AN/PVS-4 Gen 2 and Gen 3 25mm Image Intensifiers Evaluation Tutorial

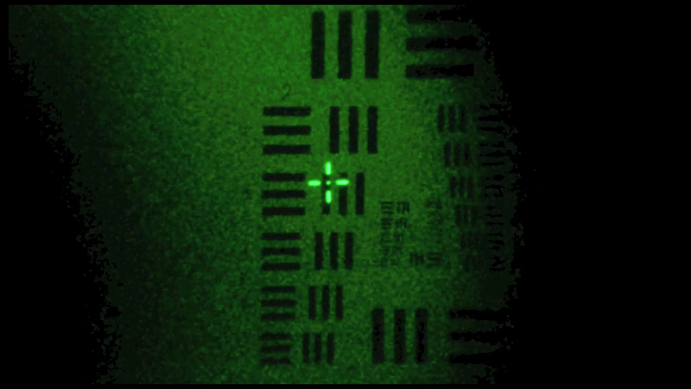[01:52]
And the image you're seeing is very representative of the Gen 2 ESI tube types. Okay, so the Gen 2 ESI tube has been swapped out for the Gen 3 double proximity focused fiber optic converting tube known as the 11-620.
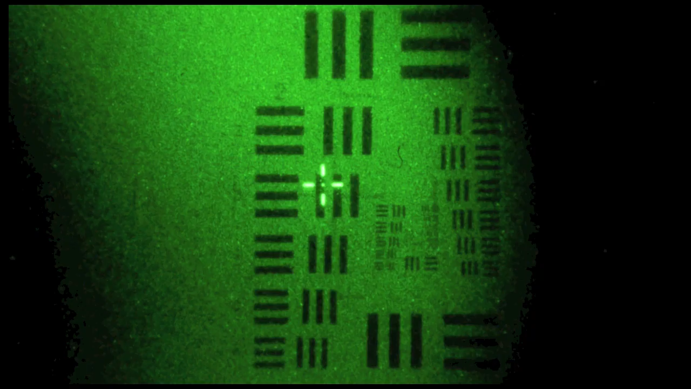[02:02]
And again, just as with the Gen 2 ESI tube, the image is very representative of this tube type. And here out in the field is the PVS-4 with the Gen 2 ESI tube. The conditions were good. It was a new moon, there was starlight, and some rural light pollution.
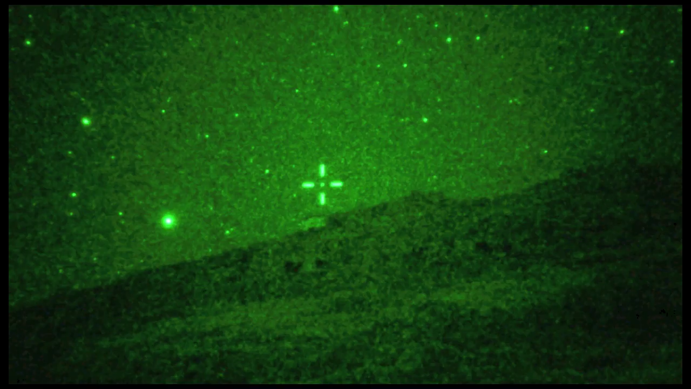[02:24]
And here is the Gen 3 double proximity focused tube under the same conditions. These were taking approximately 10 minutes apart the time it took me to pull one tube and install the other. Okay, this is an unfinished section that was supposed to feature the TVS-5. This is a TVS-5 with a Gen 2 ESI image intensifier. This is a TVS-5 with a fiber optic input Gen 3 MX-11-620 image intensifier.
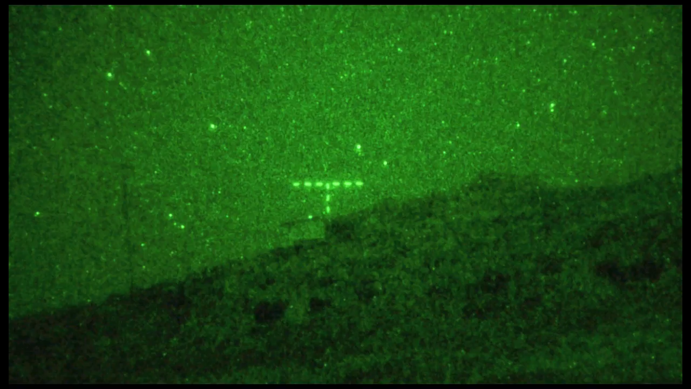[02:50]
And this is a glass input Gen 3 25mm image intensifier in the TVS-5. Now this last one is a F9800K 18mm image intensifier.
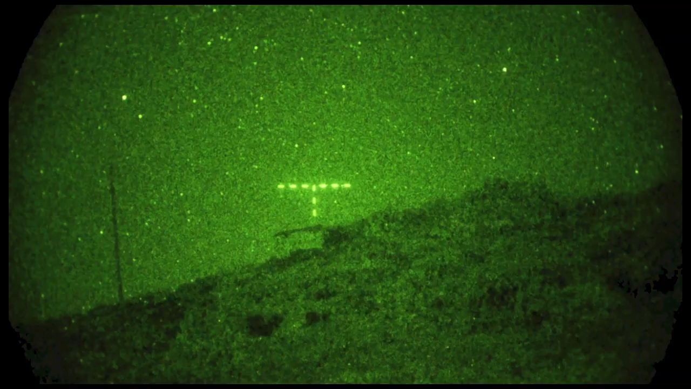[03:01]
And this gives you a real opportunity to see the difference with the same lens system between an 18mm and 25mm format tube.